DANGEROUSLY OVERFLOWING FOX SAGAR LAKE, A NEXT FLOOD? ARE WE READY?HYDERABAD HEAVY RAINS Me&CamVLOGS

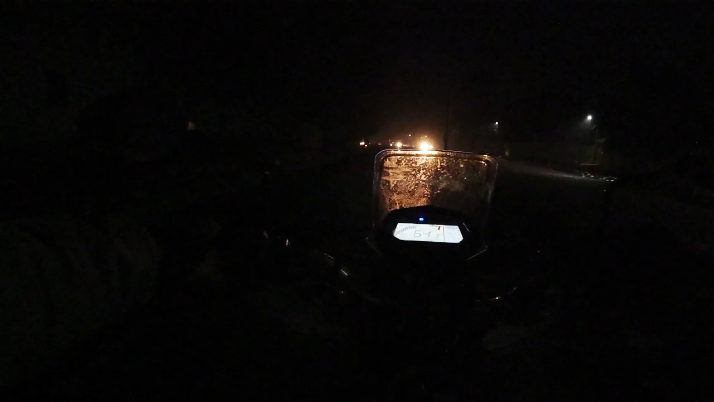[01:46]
तो अभी मैं हूँ मलक पेट में और फॉक बहुत डेंजर है कुछ भी नजर नहीं आरा प्रॉपर